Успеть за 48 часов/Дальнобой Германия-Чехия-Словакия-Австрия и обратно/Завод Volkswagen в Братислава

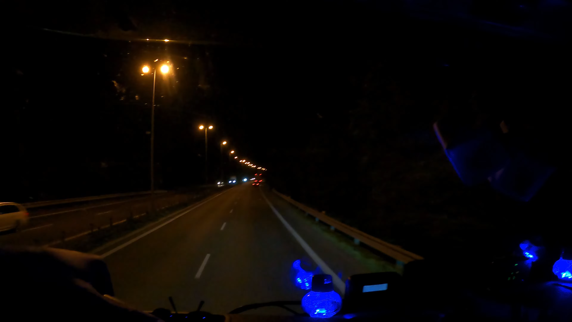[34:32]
Дорожки тут в этом фонаре охуенно. Мы по кругу объедем.
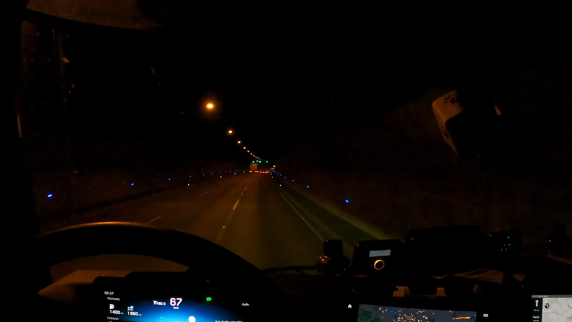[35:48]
У нас вот как сразу в Германию в туннель въезжаешь, сразу тебе бах, нахуй, даже ночью обгон запрещен. Здесь свободно, чисто, блин, ехай, обгоняй, все разрешено. Потому что, во-первых, те же самые тихоходные, блин, легковые, как у нас, блин, стоит знак 80 туннеля, они 60 прутся, блин. Или вот так вот, как сейчас, блин, в горочку, блин, я еду, блин, тяжеленький, не особо едет.